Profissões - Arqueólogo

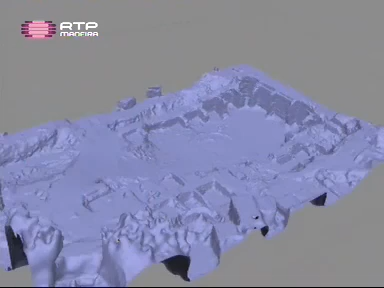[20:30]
Dada a forma do forte, mas o objetivo é ficar com o máximo de informação possível para, no futuro,
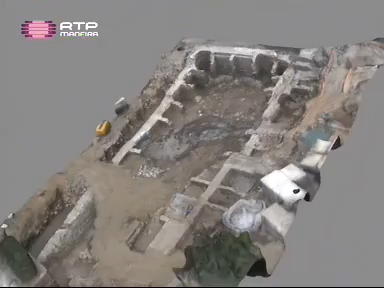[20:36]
quando for preciso fazer análise, ou fazer um estudo, ou ver as dimensões, ou o que seja, é isso ser possível fazer no computador.